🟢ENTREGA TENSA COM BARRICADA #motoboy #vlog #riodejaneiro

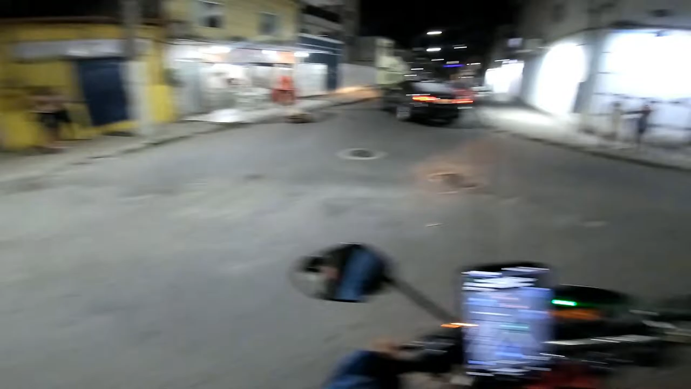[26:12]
Chegando aqui No cliente Bom, pelo menos é a mulher É Michele, né É Michele Pelo menos é a mulher, né Vamos ver que Vamos ver se seja online, né 7h44 Acho que eu só vou fazer Só essa aqui, galera E vou embora Vou meter o pé pra casa Já tá ótimo
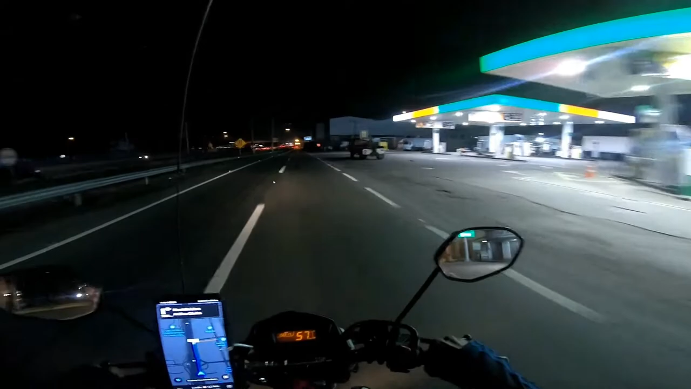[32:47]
Isso aí Galera Estamos chegando Aqui Estamos na Via Dutra Na VR116 Pra quem não conhece Pra quem conhece A Via Dutra
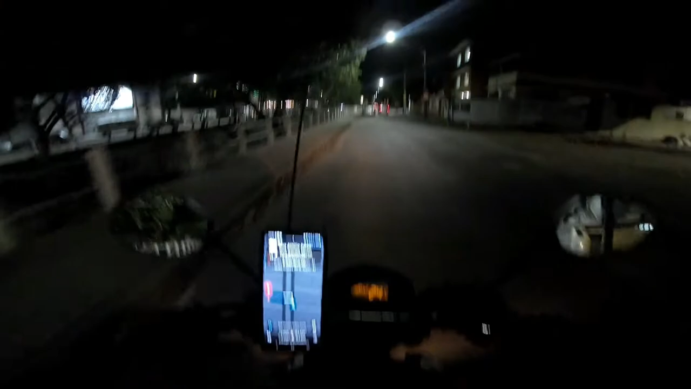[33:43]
Caramba Essa Era pra Tentar Daqui Pô Como é Que dá Rua Aqui O GPS É doido Né Cara Ele manda Entrar Pela Ponte De pedestre Aqui Aqui Que é A passagem Certa Não tem Aqui No mapa Deles Aqui Não tem